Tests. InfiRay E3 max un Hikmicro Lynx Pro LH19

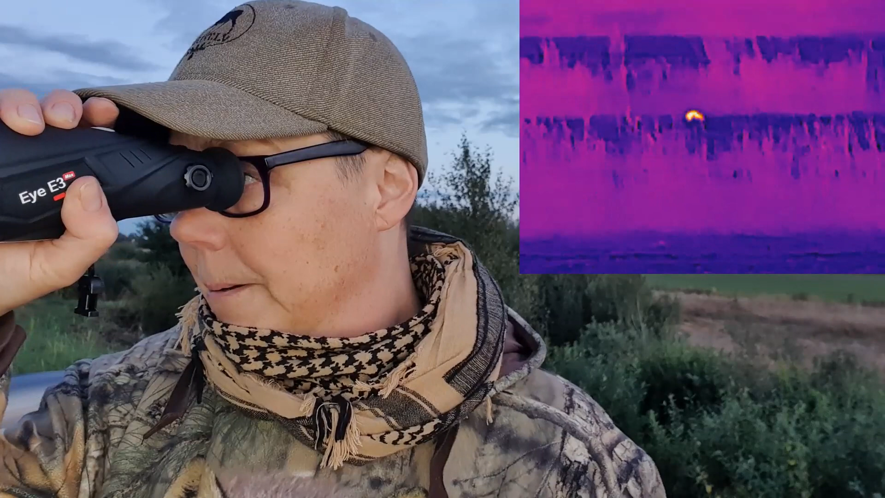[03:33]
Viņš ik brīdim pārkraujās diezgan drīz patiesībā.
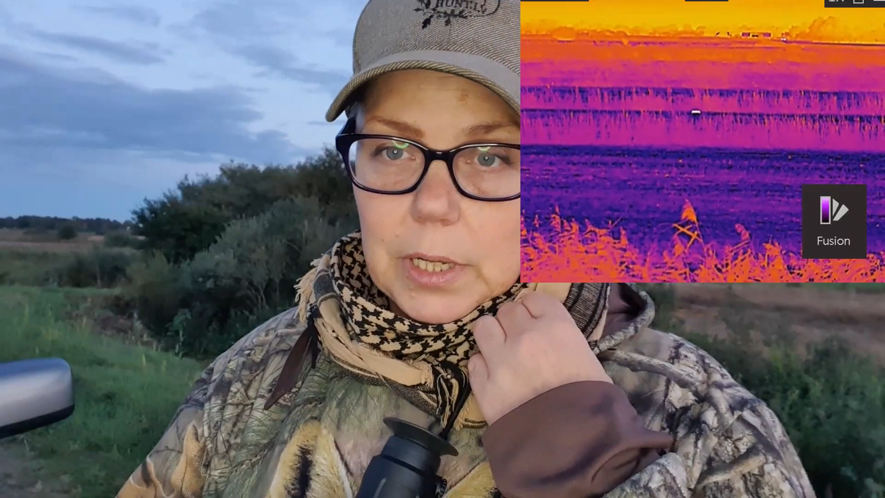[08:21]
Ir šņūrīts abiem diviem, var uzkarināt kaklā. Šis ir mazāks, man šķiet ir daudz parocīgāks. Maziņš manā rokā viņš iet iekšā pilnībā. Var ielikt kabatā kaut kur uz krūtīm, var uzkarināt kaklā, tas nozīmē, ka nu, jums būs viņš ļoti parocīgi uz kakla, un viņš arī nav īpaši smags, lai kaut kādu spiedienu radītu un kaut kādu smagumu sajūtu. Tā kā būtībā es teicu, ka šitas HIC Micro ir labāks. Cenas ir jāpaskatās internetā, to mēs papētīsim.
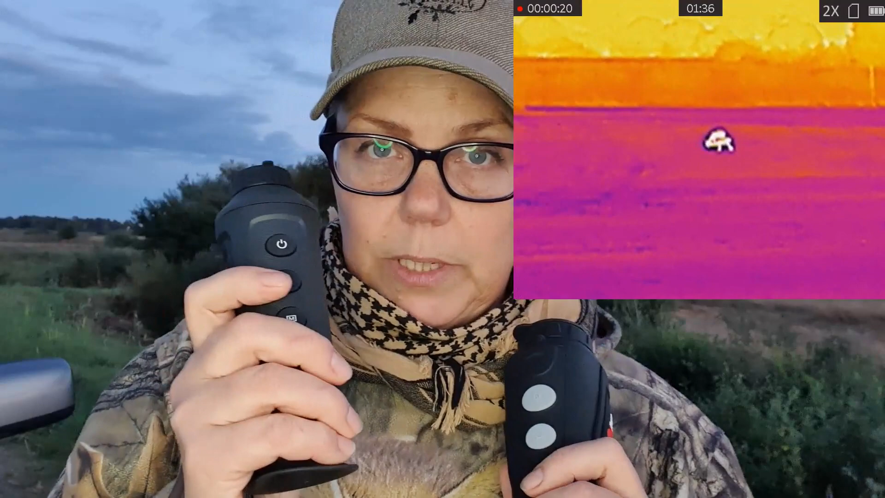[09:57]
Bet šim atkal labāka kvalitāte. Nu, tad ir jāizvēlās katram pēc savas gaumas, kurš labāk patīk.